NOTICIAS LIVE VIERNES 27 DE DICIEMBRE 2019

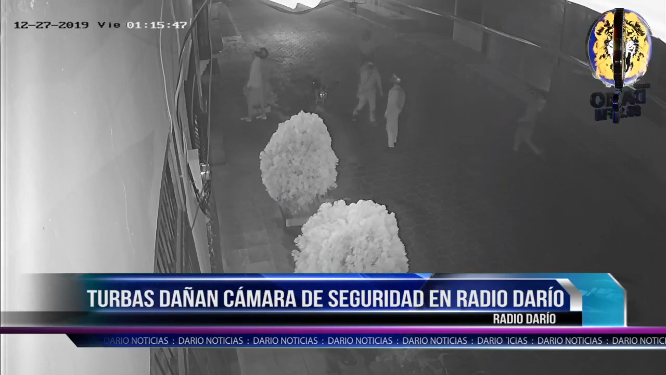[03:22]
del año 2018 En el silencio y oscuridad del inicio de este día viernes Al menos siete motocicletas conducidas por delincuentes afines al partido de gobierno en la ciudad universitaria Arribaron al medio de comunicación Usando pasamontañas y cascos de motocicletas Así los sujetos ocultaron sus rostros para no ser identificados por el delito cometido contra la propiedad privada La cámara de seguridad destruida
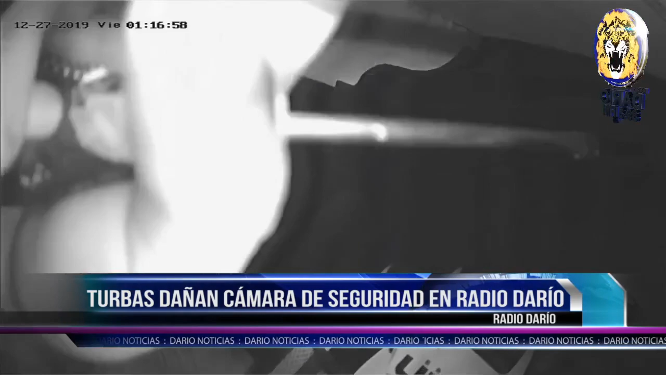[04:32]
Aníbal Toruño Y representantes de la empresa privada Estos últimos fueron agredidos En la salida León-Managua Una fuente dijo a Radio Darío
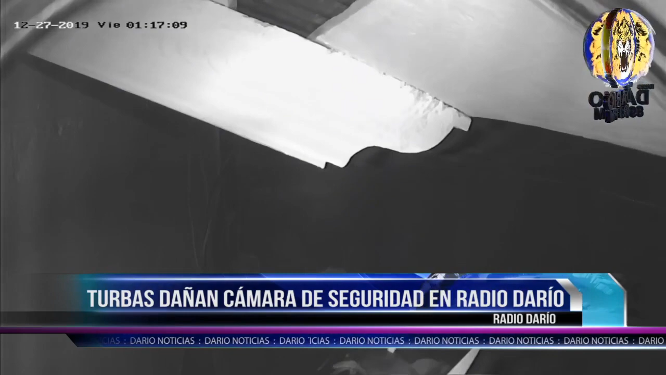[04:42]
Que 12 personas con cascos a bordo de motocicletas Luego de las 11 de la noche de ayer jueves 26 de diciembre Salieron de la casa departamental del Frente Sandinista En la ciudad de León Ese mismo grupo que destruyó la cámara de seguridad